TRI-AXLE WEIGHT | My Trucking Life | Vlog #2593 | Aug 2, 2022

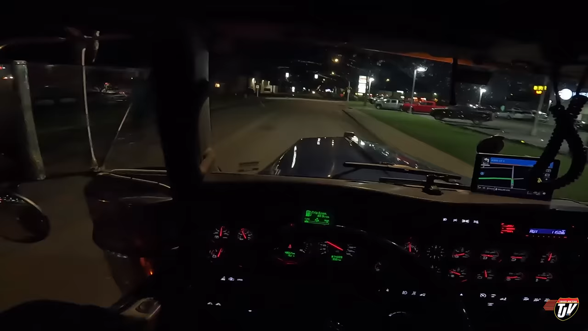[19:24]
I've found myself on a little bit of an unwanted detour. Guess I'm turning here.
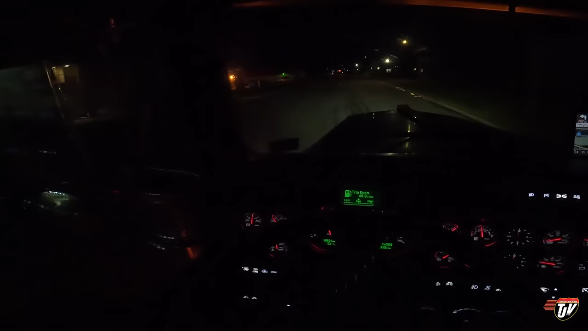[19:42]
The road I usually take was closed suddenly for construction. I'm not sure if you're familiar with Saskatoon or not, but... Right before the lights, the right lane is closed. And there's no way to get around it. You've got to turn right instead of going straight. 600 meters, turn left on. First out of the north. I guess it'd be kind of hard to explain to someone who hasn't been here before, but you'll just have to trust me.
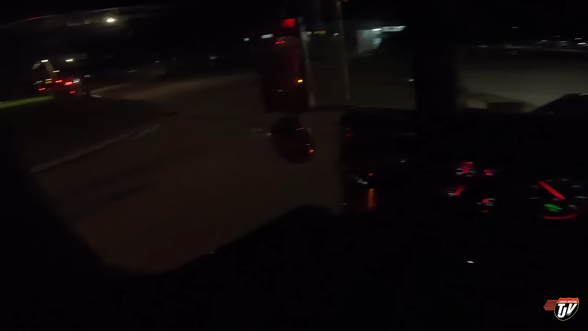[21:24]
But the sign is saying detour goes straight. Okay. Yeah, that road is closed there too.
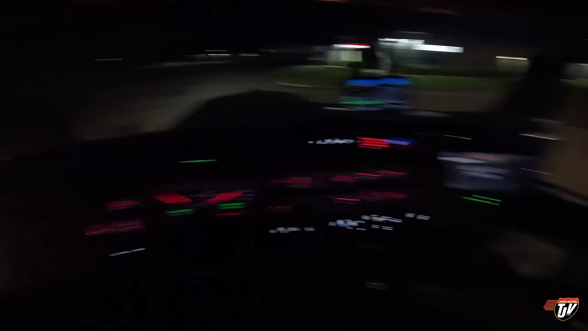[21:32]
Okay. Good thing I didn't turn down there. I wouldn't be able to turn around then. I'd have to back up. There was that little sign on the bottom of the stop sign there that said detour straight ahead. So that was my, that was my biggest hint that maybe I should just keep going straight.
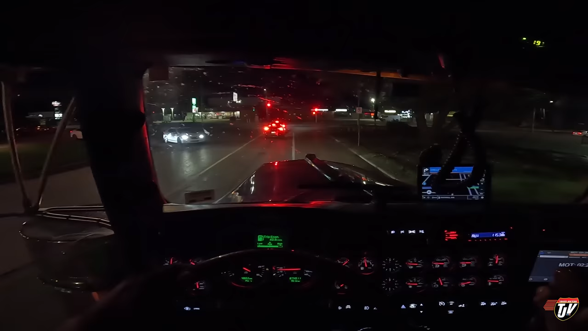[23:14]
A little bit of a tight corner. This is called a button hook. Where I come from the right lane and then I, right before the corner, I hook it into the left lane and then I button hook it around the corner. That's to make sure my trailer gets around this fire hydrant up here on the curb. No one likes running over fire hydrants. It can ruin your day.
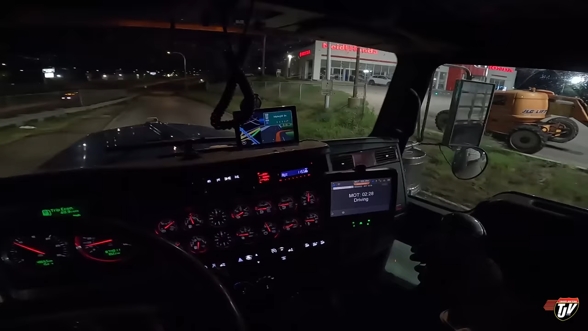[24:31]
Let's get ourselves around this corner. Ah, now we're back on track. That was fun. A little bit of sightseeing in industrial Saskatoon at night. Ha! fully loaded with a triaxle. That's always fun. At least we got out of that pickle without getting ourselves into trouble.